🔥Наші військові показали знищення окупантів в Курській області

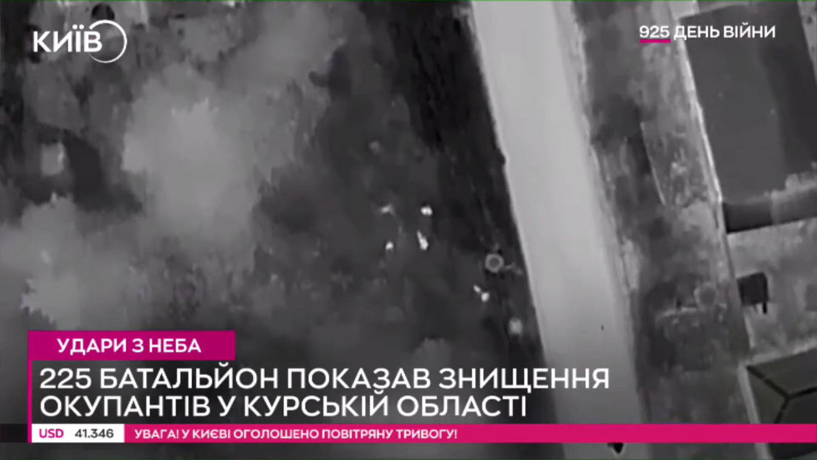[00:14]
яка намагалася облаштувати засідку українським бійцям. Її було виявлено і знищено за допомогою ударного гексакоптера.